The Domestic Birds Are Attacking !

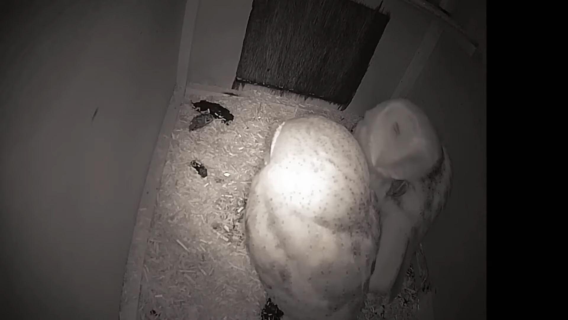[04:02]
The female even laid her own eggs there. Perhaps if the occupation had continued, they would have wiped out all the chicks one by one.
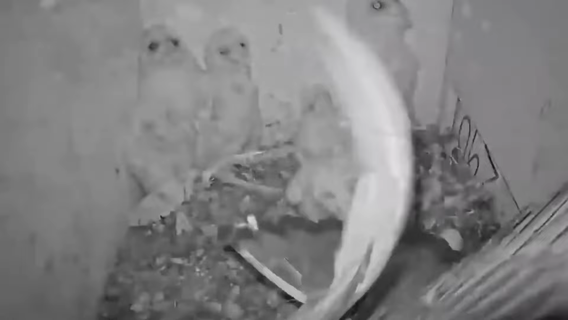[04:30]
Look at how the chicks gained confidence and scattered to different corners, watching as the parents humiliated and literally trembled the arrogant pigeon. Of course, in the melee of the struggle, the aggressive bird's egg was destroyed,
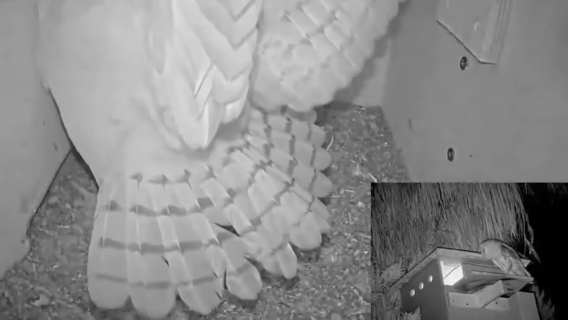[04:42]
and the pigeon was just in shock. It thought that no one would interfere with it establishing its rules here, but it turned out that owls know how to protect their home and their babies.
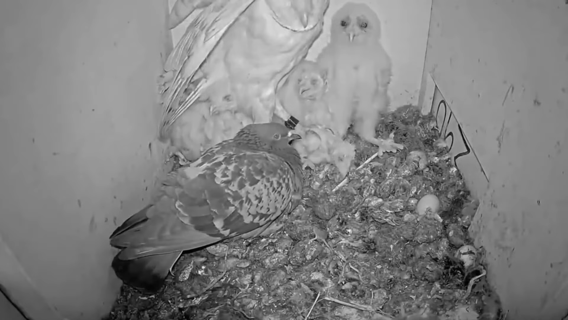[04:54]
It seems like the owl genuinely enjoys restoring justice. Against its talons and beak, the pigeon had not a single chance.
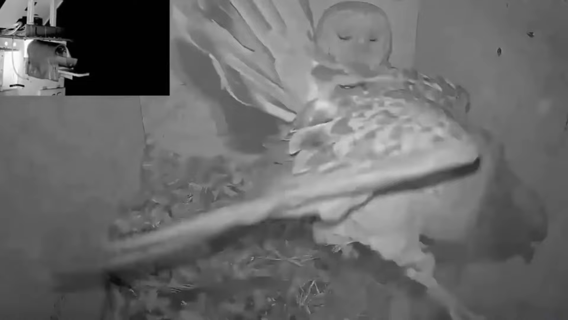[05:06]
The owl stretched out the pleasure of retribution, and at the same time, behaved as carefully as possible to avoid crushing the chicks during the flight.
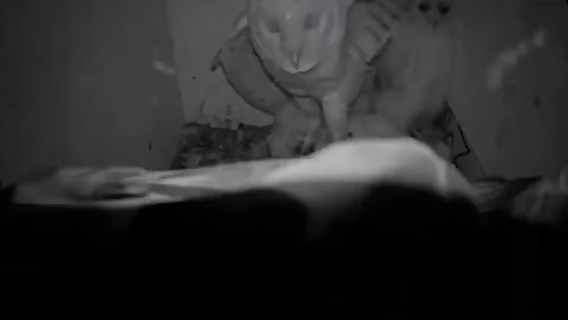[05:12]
The pigeon managed to fly away.